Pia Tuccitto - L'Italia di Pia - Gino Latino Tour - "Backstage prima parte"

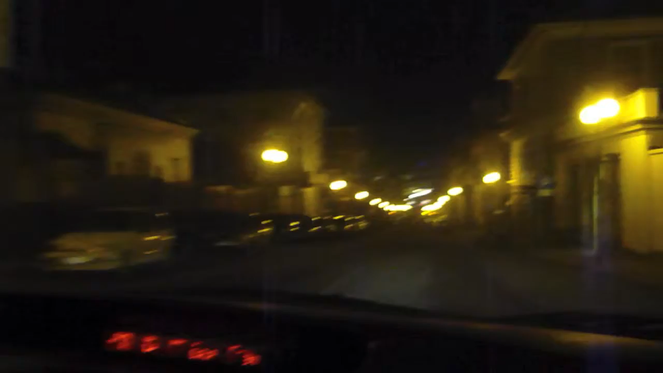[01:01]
questa qua è Via Valle della Regina Raggiunge Piazza Vittorio Veneto e noi arriveremo praticamente in pieno centro della città di Torino a Piazza Vittorio e via Pò quindi Piazza Castello Al termine di via appunto della Regina c'è la Gran Madre che è questa chiesa che è nota per essere uno dei simboli del bene della città di Torino dove una delle statue punterebbe esattamente